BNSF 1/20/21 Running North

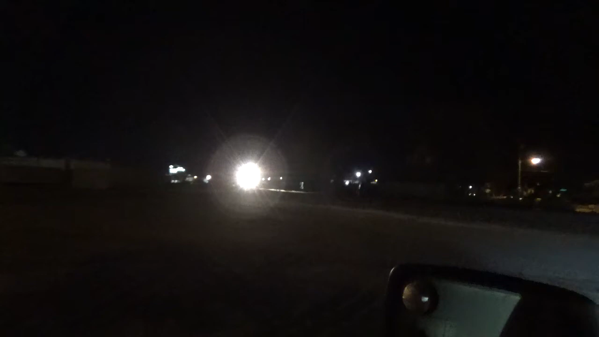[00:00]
Hi, Railfanning Adventures. This is BNSF running north here in Fremont, Nebraska. Get ready to cross the Diamond right here.